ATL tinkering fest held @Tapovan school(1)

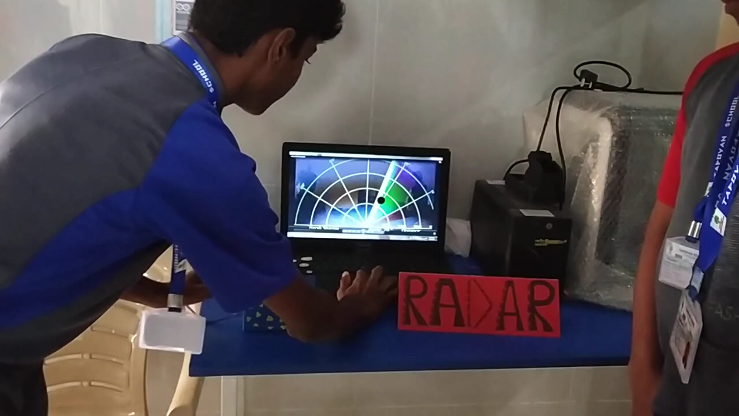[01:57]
When it senses any object in front of it, it shows in red light.